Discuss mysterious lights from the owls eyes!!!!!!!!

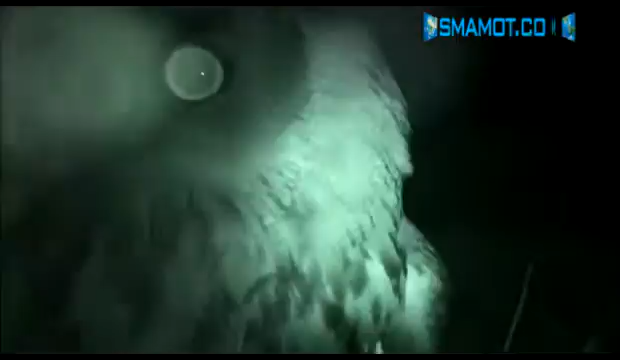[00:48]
We all know about owls' incredible eyesight, but the ability to project light, I'm not so sure. This would be a brand new species, something very rare indeed.